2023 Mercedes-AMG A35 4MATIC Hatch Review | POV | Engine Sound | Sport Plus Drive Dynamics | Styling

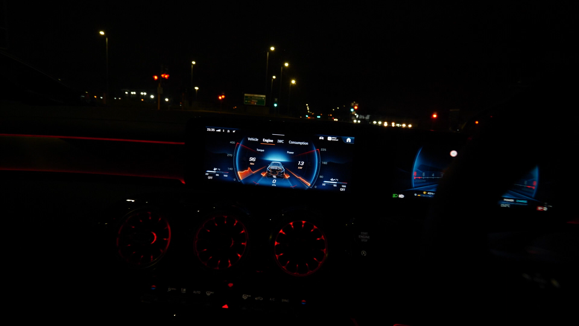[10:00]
There's a nice display over here on the engine display that shows you torque readout and kilowatt readout. That's live readout under your foot as you are driving.
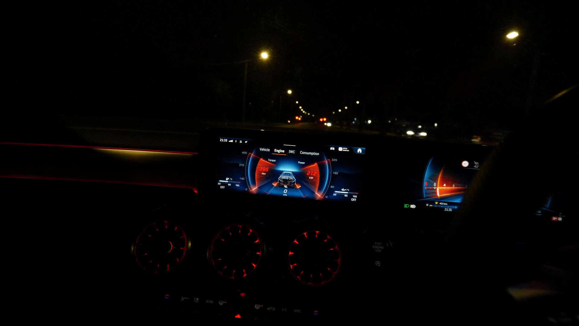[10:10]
The engine is mounted to a new eight-speed dual-clutch transmission, which is found in the A45s, and it fires rapidly.